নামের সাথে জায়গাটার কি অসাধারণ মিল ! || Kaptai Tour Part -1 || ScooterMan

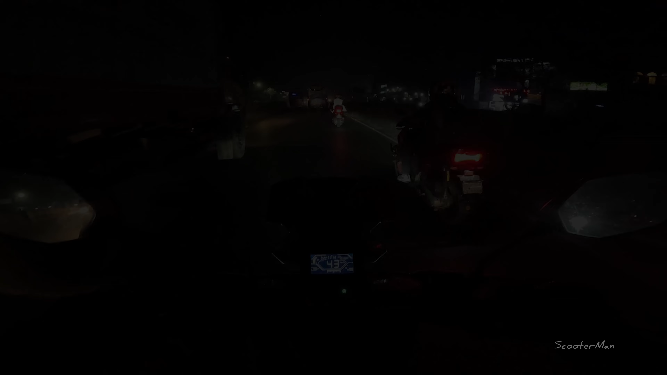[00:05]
একদম ক্লিন রাস্তা ছিল হঠাৎ করে দেখি যে ধোয়া ধোয়া একেবারে ভরে গেছে ধোয়া ধোয়া এখানটায়
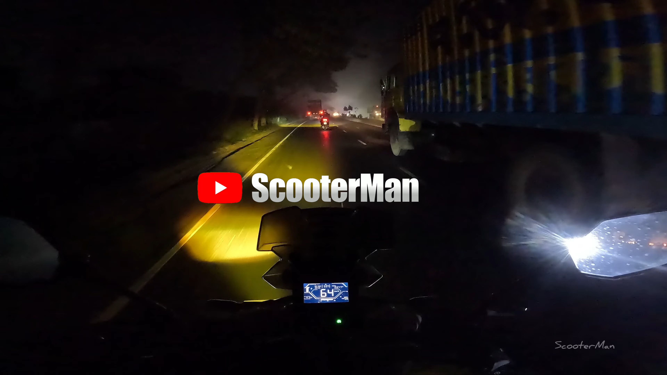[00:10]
রাস্তার মাঝখানে স্ক্র্যাচগুলোর উপর তো যাওয়ার সময় না স্কুটার একটুখানি নেচে নেচে ওঠে আর কি হ্যাঁ হঠাৎ ভয় পেয়ে যাবে কি ব্যাপার আমার কি চাকা খুলে যাইতেছে নাকি